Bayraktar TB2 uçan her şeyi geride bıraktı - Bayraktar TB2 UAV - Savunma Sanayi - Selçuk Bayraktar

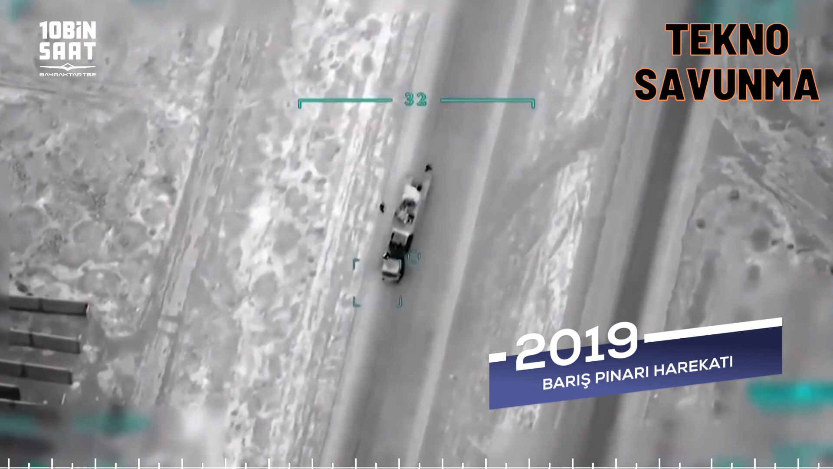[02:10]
gereç ve teçhizatını etkisiz hale getiren hava aracı Bayraktar TB2 SİHA oldu.
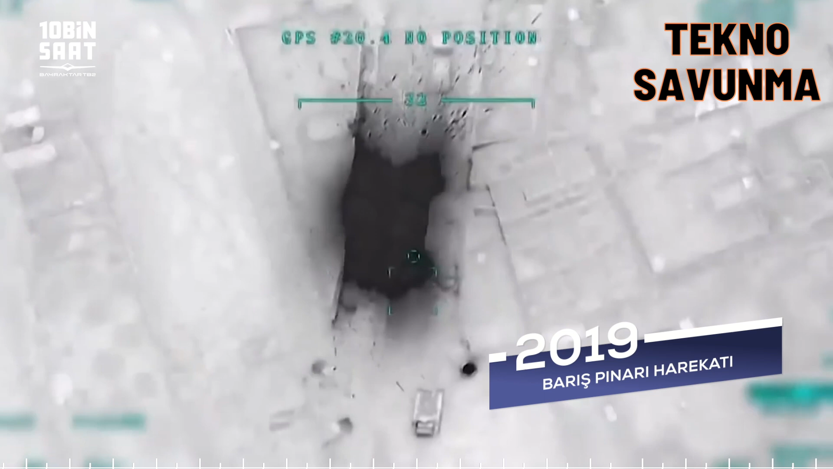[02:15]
Yüzlerce tank, zırhlı araç ve hava savunma sistemini bu ufacık uçak,
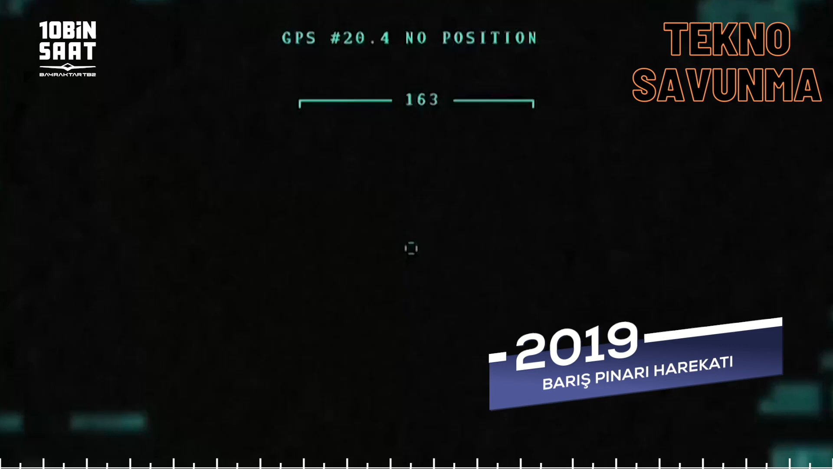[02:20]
yani 1,5 tonluk bir akıllı mühimmatın yarısı kadar ağırlığa
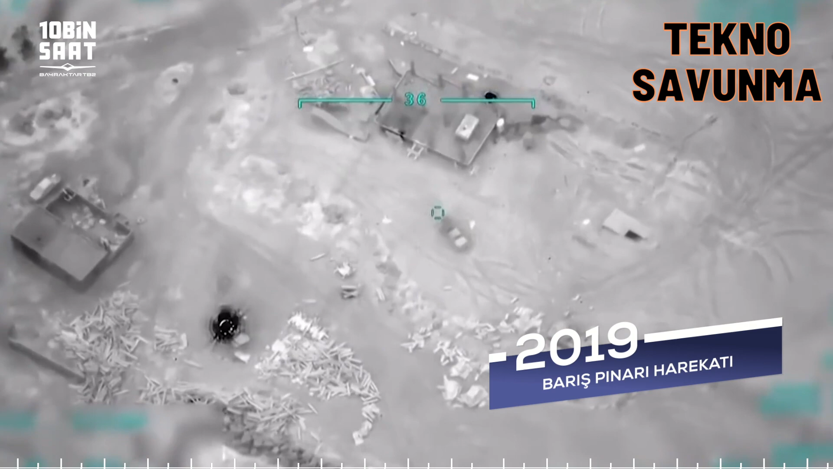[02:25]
sahip olan 700
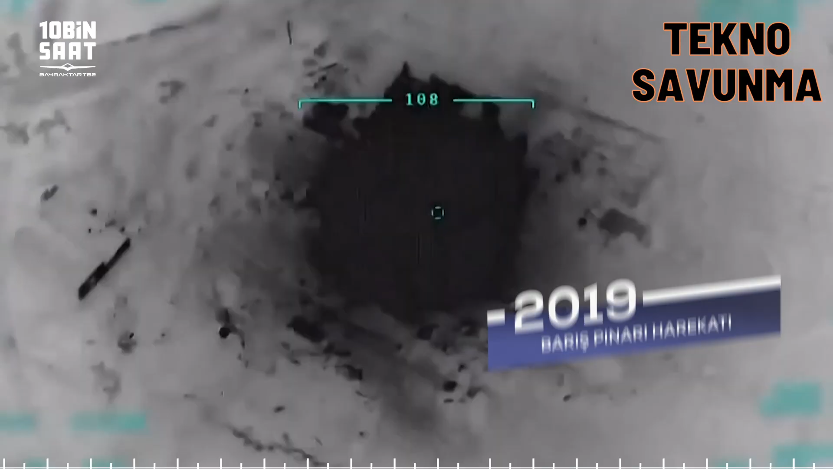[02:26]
kilogram ağırlığındaki Bayraktar TB2 imha etti.